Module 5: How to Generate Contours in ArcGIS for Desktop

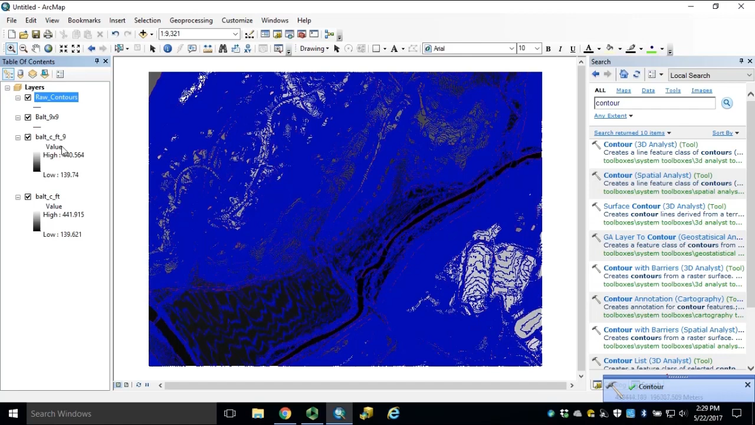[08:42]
We'll turn off the baseline DEMs and zoom into an area.